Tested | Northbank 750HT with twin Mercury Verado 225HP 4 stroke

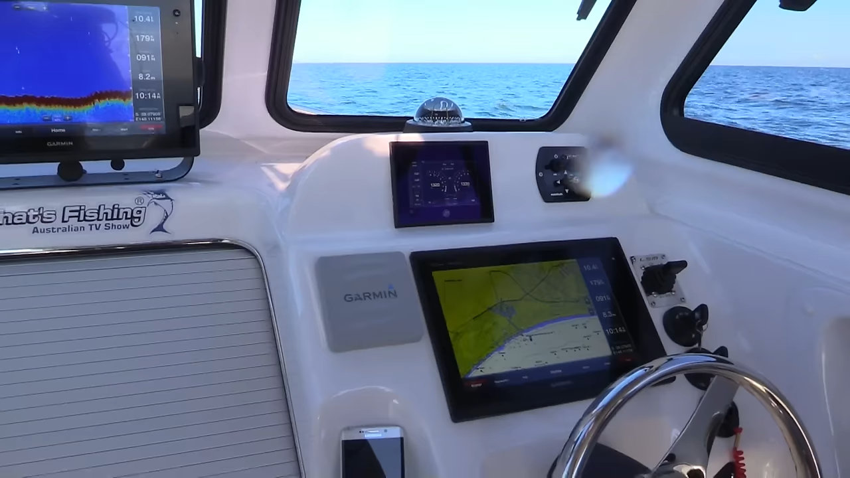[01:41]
they run your autopilot, you've got of course all your fish finder and plotting stuff and you've also got the Garmin radar on the top, you find as a package they all work well together.